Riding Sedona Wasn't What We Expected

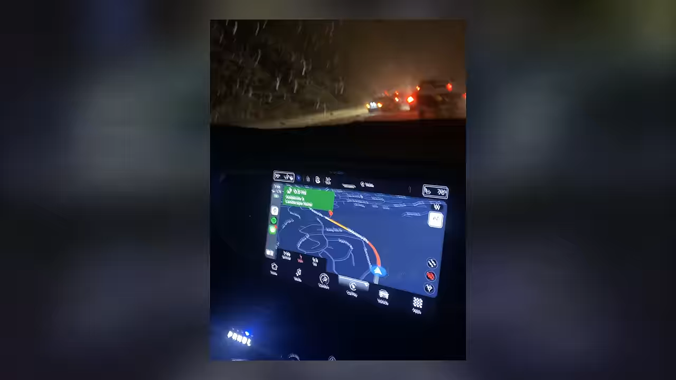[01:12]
In fact, we barely made it up the final icy hill to our hotel the night before.